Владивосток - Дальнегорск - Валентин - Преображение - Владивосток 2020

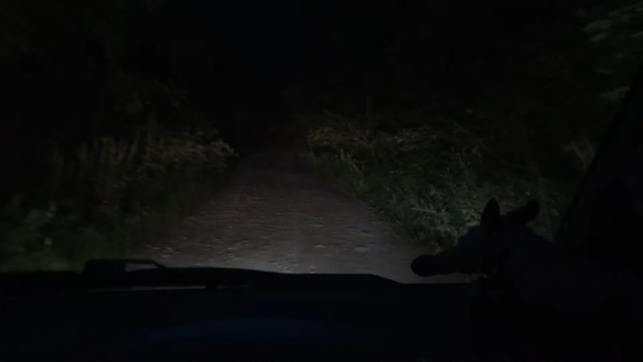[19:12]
Смеркалось. Дорога ведет на гору, на которой вот это вот ретранслятор, так называемый, ну это как вот эти сотовая связь, антенны.